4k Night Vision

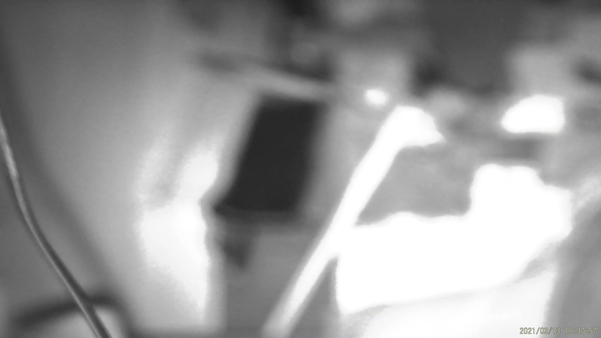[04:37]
and if y'all can see night vision I'll turn the night vision on focus right there
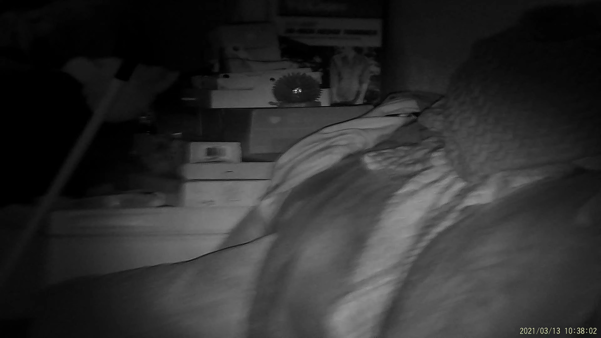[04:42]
now we do oh turn it off again there's a little battery I cannot night vision turned off